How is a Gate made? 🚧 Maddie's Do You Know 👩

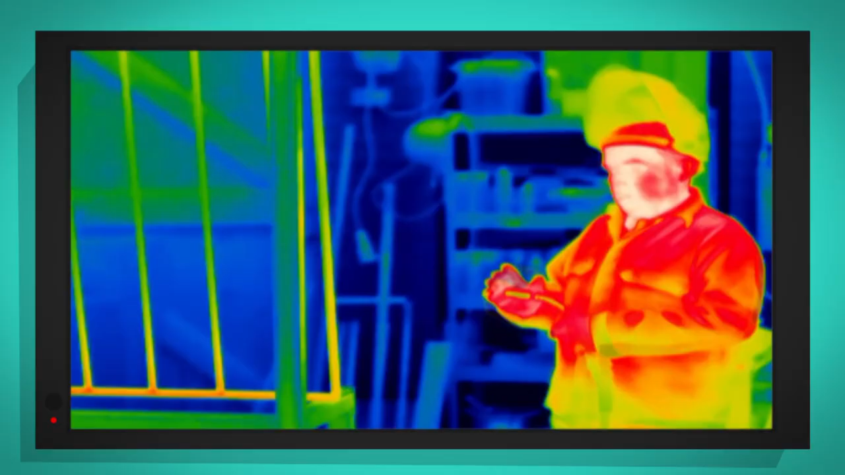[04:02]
but warm and hot things look yellow or red.
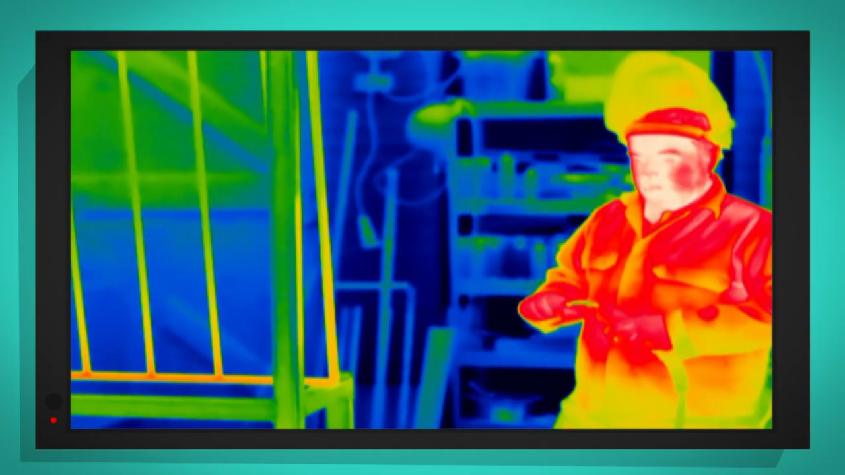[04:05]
But very, very hot things, they look white.
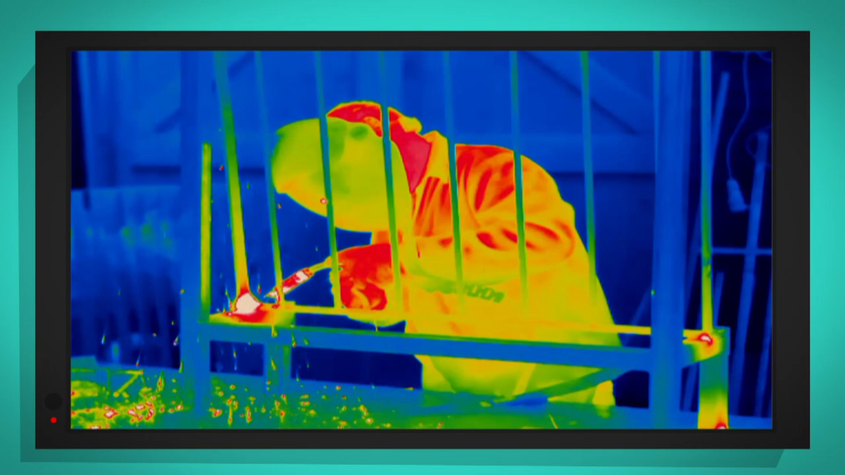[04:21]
Look at that! Where Adrian has been welding, the gate is red and bright white.
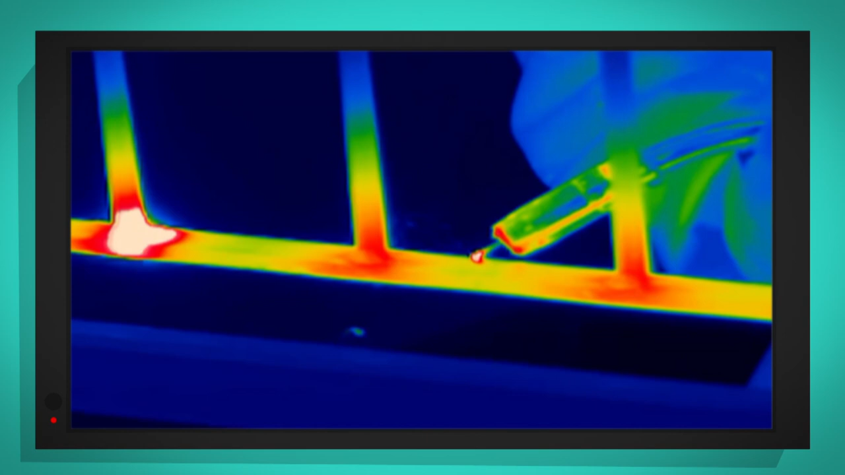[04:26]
But everything else is blue.
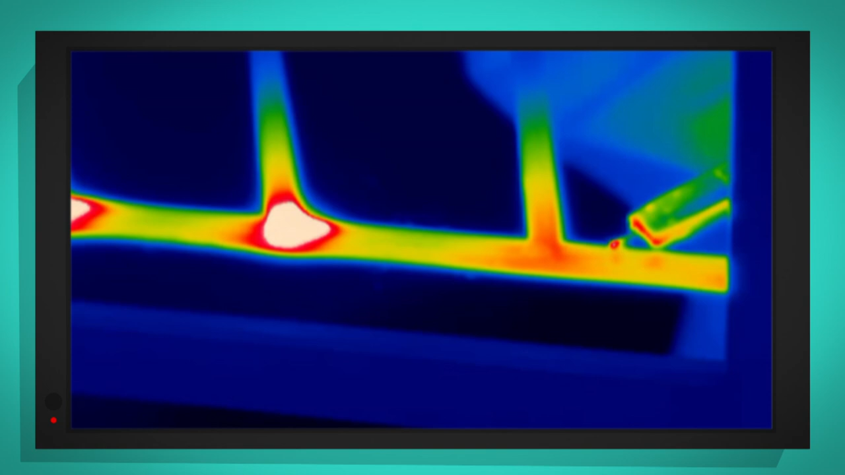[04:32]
That's because where the steel has been heated, it's much, much hotter.